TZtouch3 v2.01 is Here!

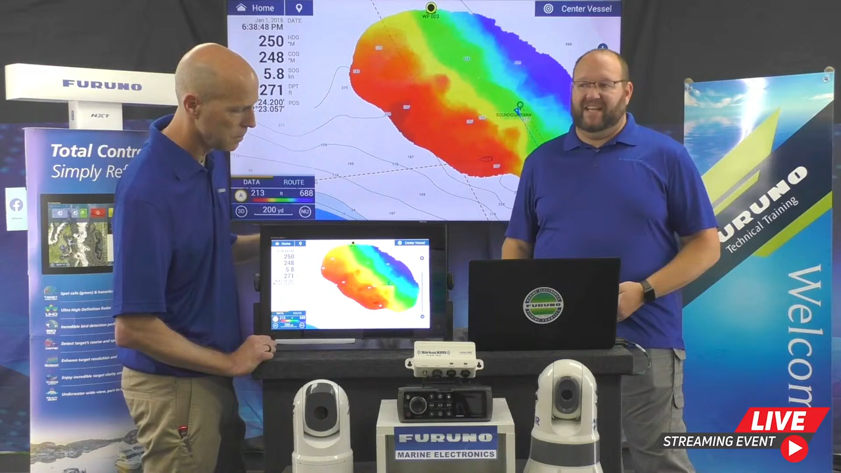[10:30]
And it does. It really does turn out that quickly. And so what we're looking at right now is PBG turned on. You can see we've already made a file. This file was taken out in Tacoma, Washington.
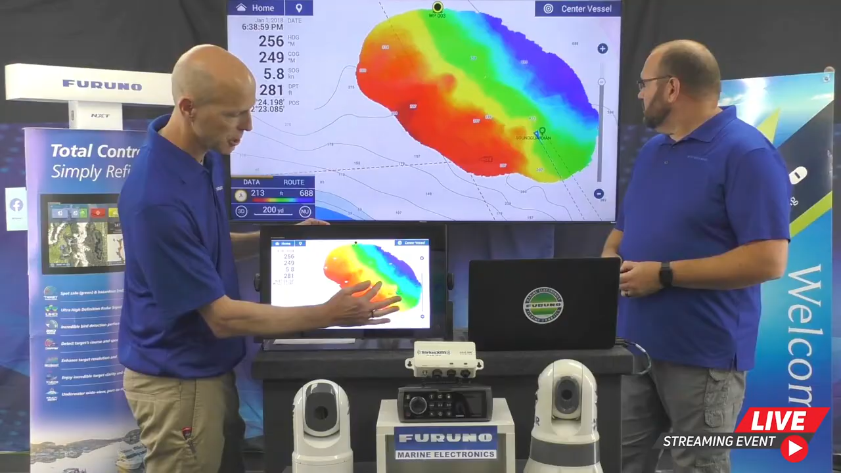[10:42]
And right now it's just showing PBG with the colors.
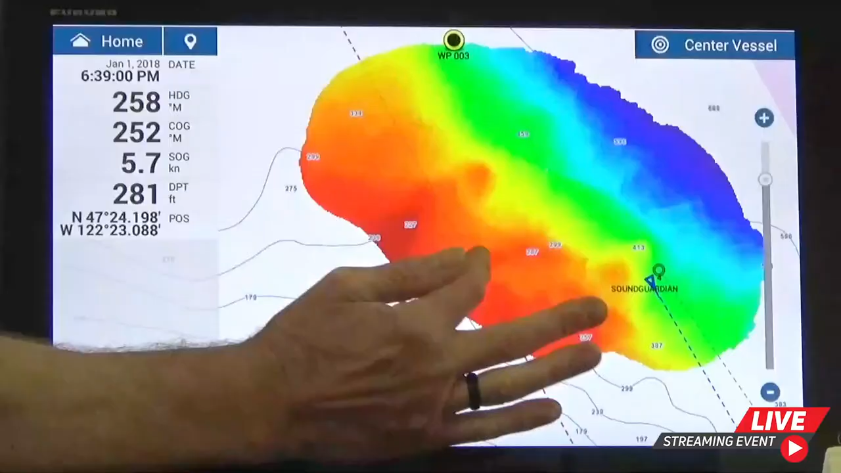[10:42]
On screen: depth 281 ft
And right now it's differentiating it from colors from 213 feet to 688 feet. And, you know, that shows some really good information,
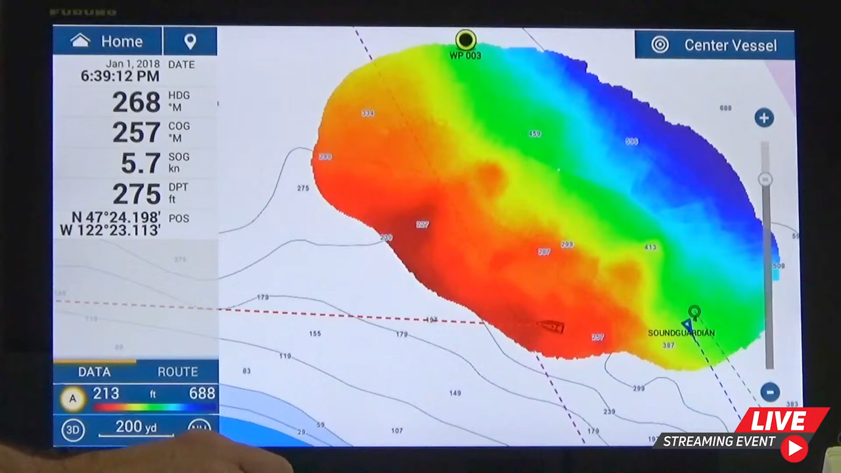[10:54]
On screen: depth 275 ft, speed 5.7 kn
but we can keep going deeper and deeper to show an absolute amount of information with an outstanding picture. We swipe up from the bottom.
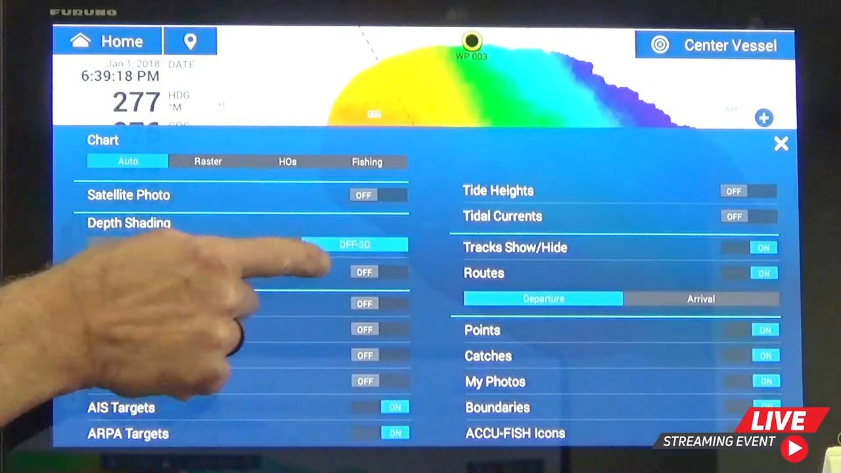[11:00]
We can turn our depth contours to on, and now watch what happens. Now we can see all the detailed contour lines that we've been recording the whole time showing on our screen. And all this information is saved right to the micro SD card on board.
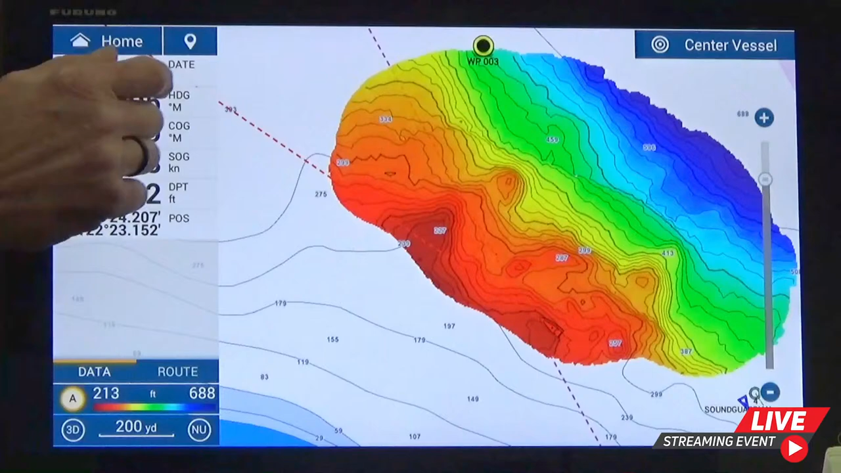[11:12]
But we can even go one step further. As good as this already looks, if we go to home and settings and then the chart plotter, we can scroll up. And I just want to tell you guys, out of the box, PBG terrain shading is turned to off, as you see here.
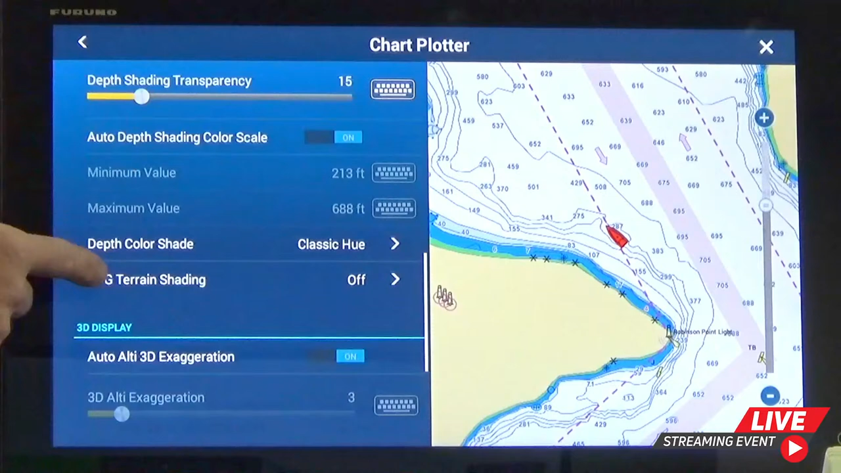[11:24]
But you have a few different selections. You can be light, medium, or strong.
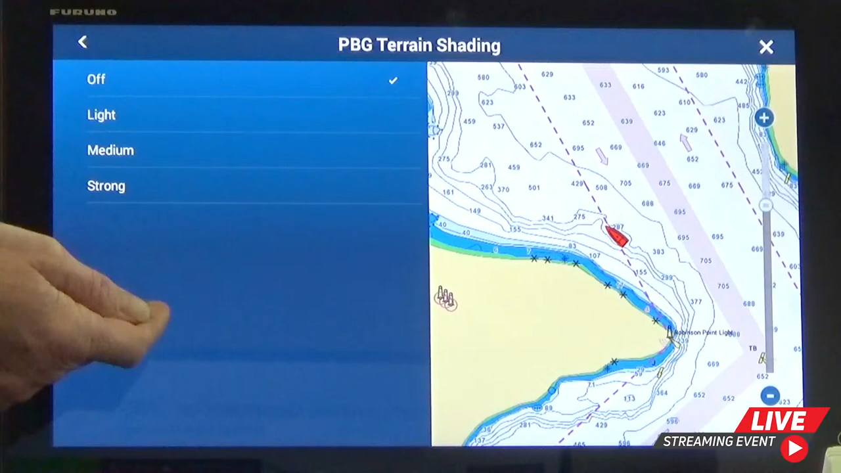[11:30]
So instead of going through all three, I'm just going to throw it on medium. And we can see what that does to our PBG picture.
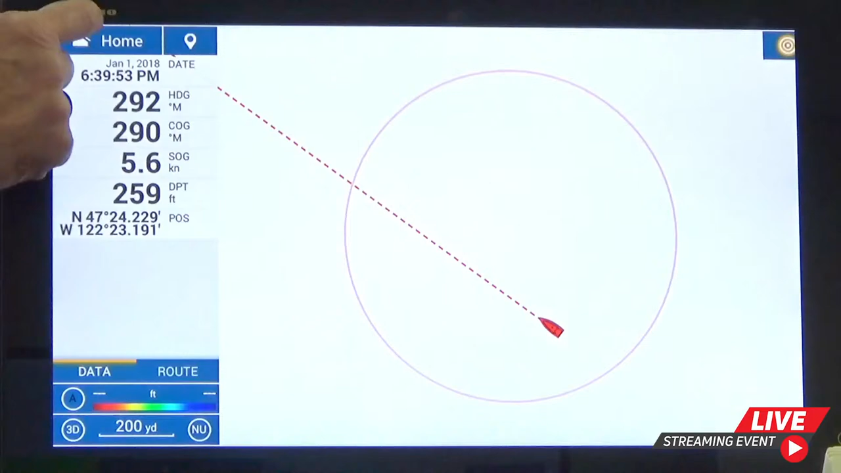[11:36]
Now look at this. Not only do we have our contour lines, we have a great look at, I mean, I just don't know how you can get better bathymetry of the bottom. And you're making these yourself. These are your files that you can do anything with.
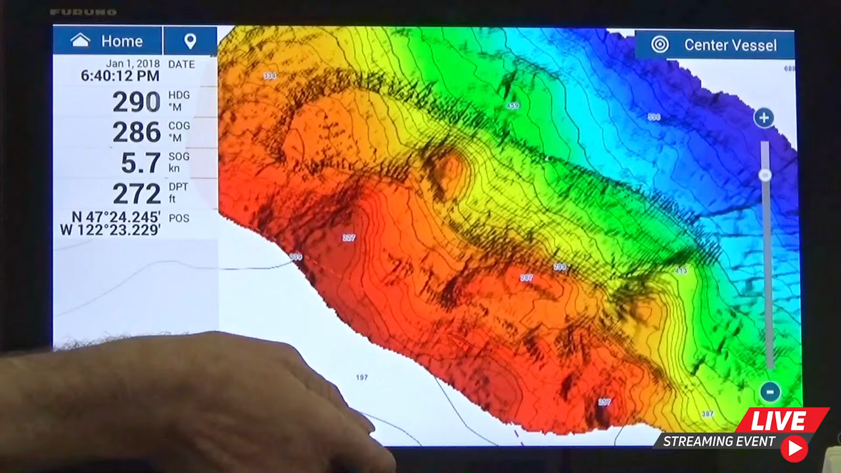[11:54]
On screen: depth 272 ft, speed 5.7 kn
And they're always on your TZT3, always accessible. If you happen to, you know, be out cruising one day and don't want to look at them, you simply turn them off and they're gone and you're back to a normal plotter picture.
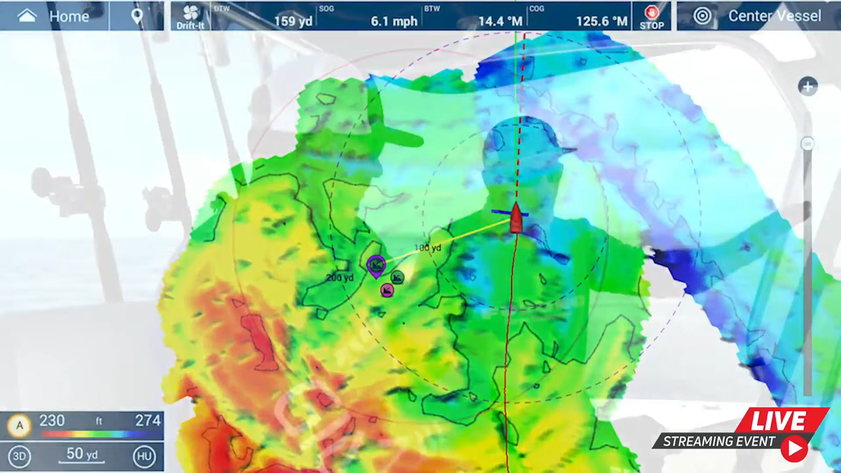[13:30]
You're just trying to work around that pinnacle or that wreck or that spot. And fish it creates a temporary waypoint
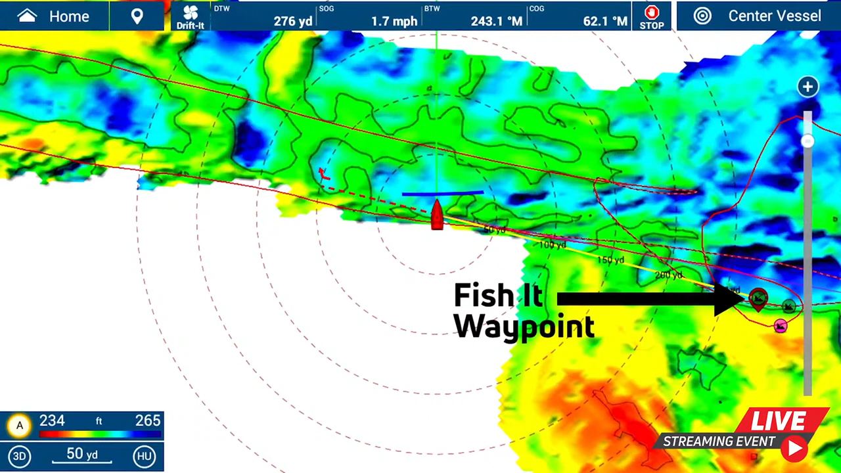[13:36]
with temporary track lines so you can see where you are.
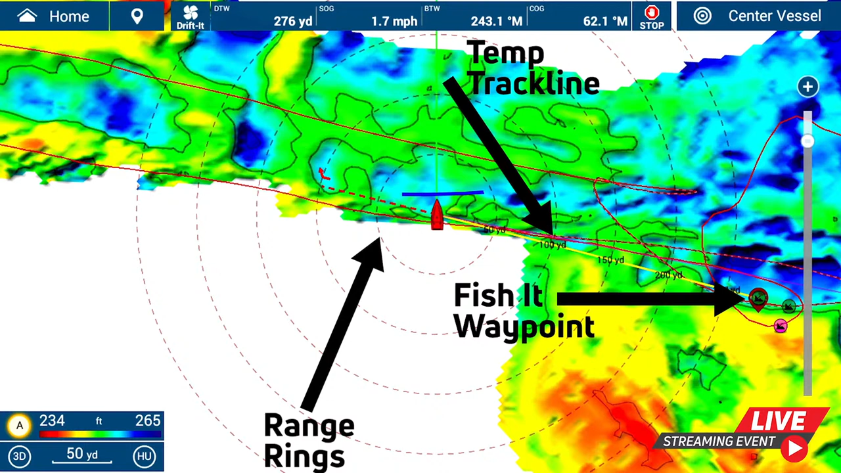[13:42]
You'll see suddenly range rings around your own ship, around your own boat, that tell you how far away you are at all times to the actual fish it spot.